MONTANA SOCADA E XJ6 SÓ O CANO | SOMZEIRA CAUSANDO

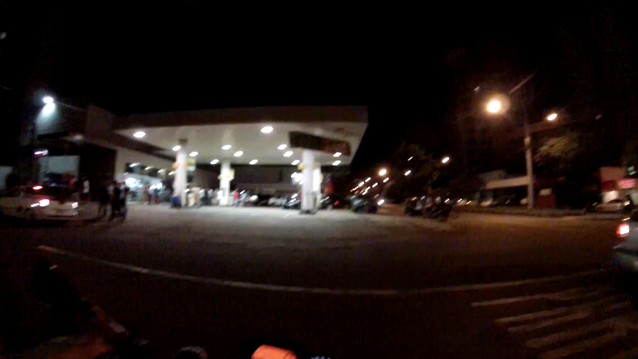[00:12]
Vamos colar ali no posto. Tá eu, o Alan e o Fernandinho. Olha a montana do Alan ali, ó. Socada no chão. E o Golf também, viu, Fernandinho? Socado com roda 20. Deixa eu ficar olhando pra ele aqui, que daí. Vai que sai uma foto boa pra ele.
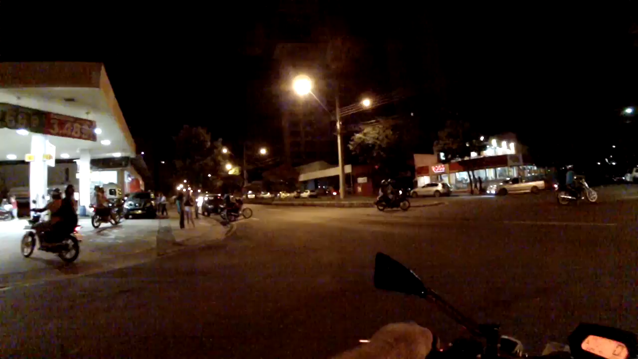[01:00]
Agora que tá começando a lotar aqui.